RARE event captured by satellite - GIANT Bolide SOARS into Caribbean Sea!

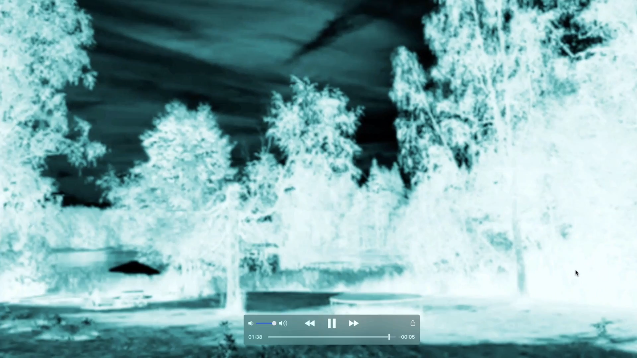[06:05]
But I don't normally see that. So something interesting taken from Sweden by Suzanne.